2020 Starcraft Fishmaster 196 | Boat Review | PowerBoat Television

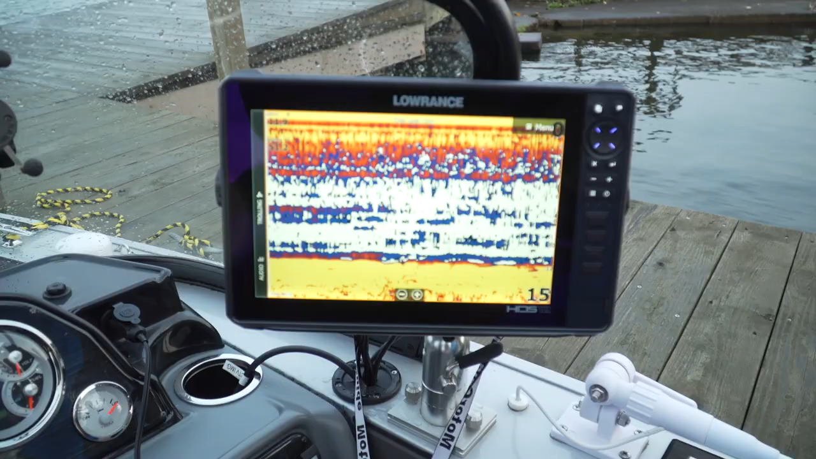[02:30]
sonar to get the job done I just kind of added an extra graph there but the cool thing about it is you can
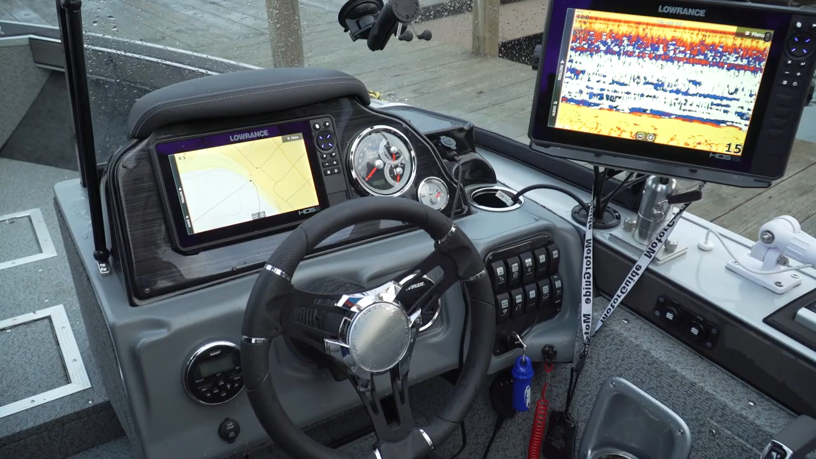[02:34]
customize it any way you want but the way this is set up is just perfect for me.